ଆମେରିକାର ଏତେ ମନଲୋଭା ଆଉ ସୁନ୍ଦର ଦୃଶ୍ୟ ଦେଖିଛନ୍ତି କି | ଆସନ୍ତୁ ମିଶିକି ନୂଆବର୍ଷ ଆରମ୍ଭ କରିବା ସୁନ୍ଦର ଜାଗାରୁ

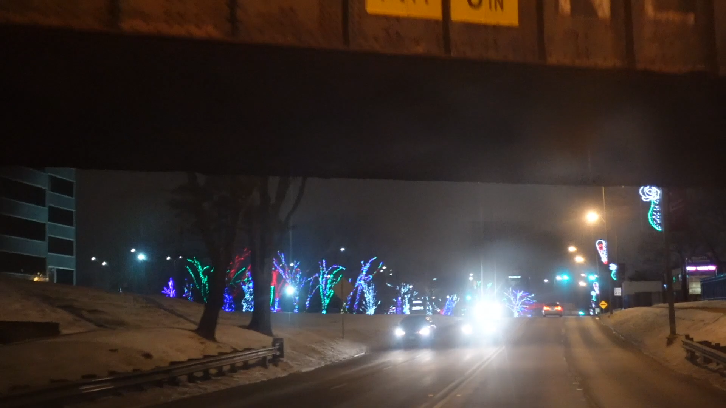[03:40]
ପହଞ୍ଚି ଯାଇଛୁ ସେ ଯୋଉ ଲାଇଟ୍ ଶୋ ଜାଗାରେ। ଆପଣମାନେ ଦେଖିବାକୁ ଚାହୁଁଛନ୍ତି କି କେମିତି ହେଇଛି ଲାଇଟ୍?